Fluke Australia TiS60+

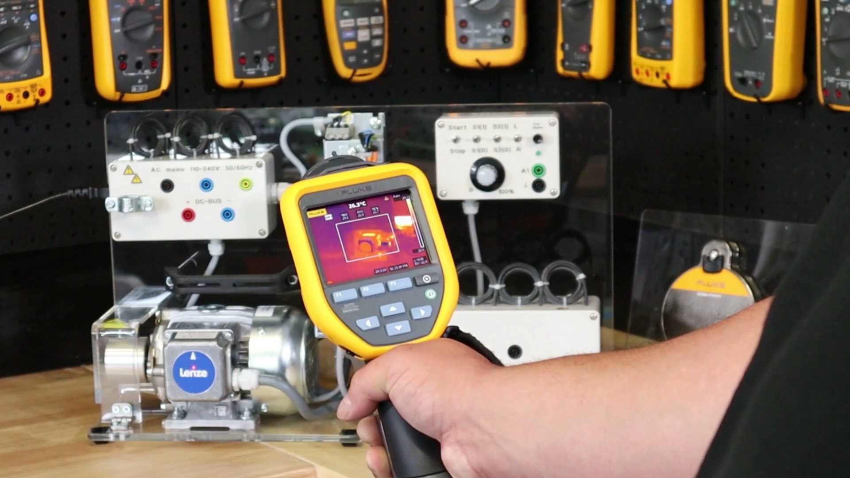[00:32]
with its generous 320x240 resolution and outstanding thermal sensitivity at 45 millikelvins you and your team will be taking high quality
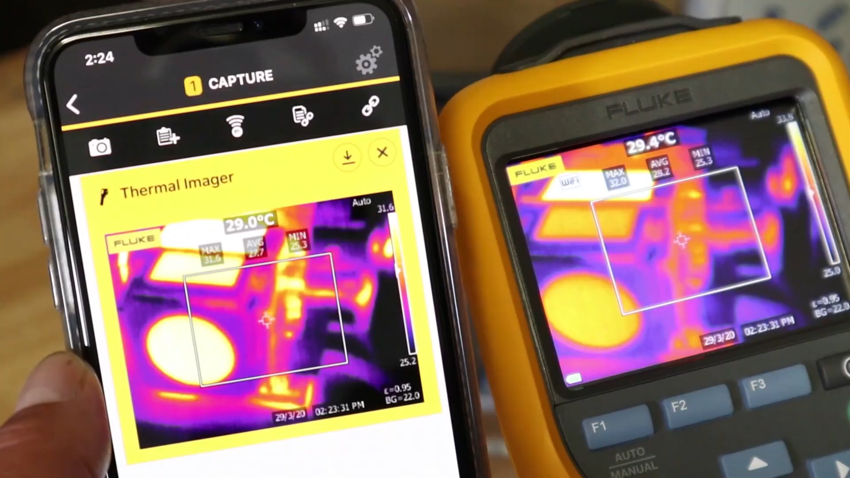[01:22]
connect wi-fi enabled will allow you to take full advantage of fluke's powerful easy to use fluke connect free app giving you
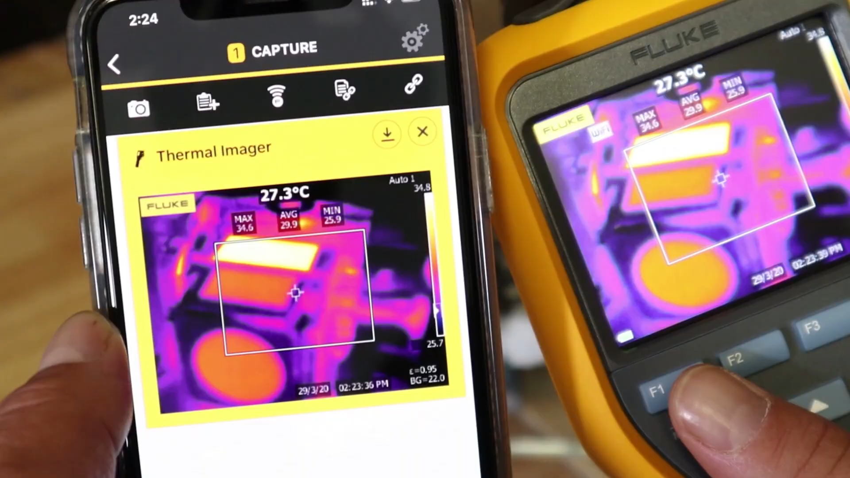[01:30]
On screen: spot 27.3°C
the ability to edit share and save images directly to your mobile device you can even generate and send thermal reports directly from the